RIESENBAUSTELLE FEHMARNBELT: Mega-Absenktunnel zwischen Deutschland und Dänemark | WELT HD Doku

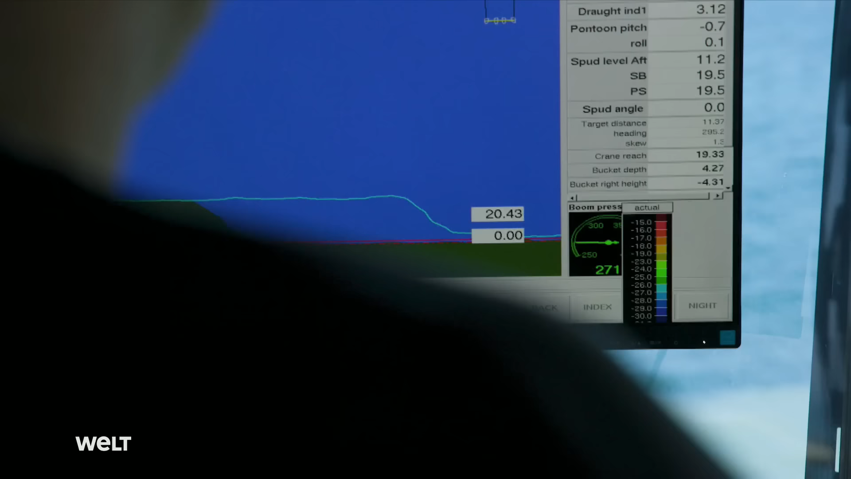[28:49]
Wir wissen immer ganz genau, was und bis zu welcher Tiefe wir ausbaggern müssen.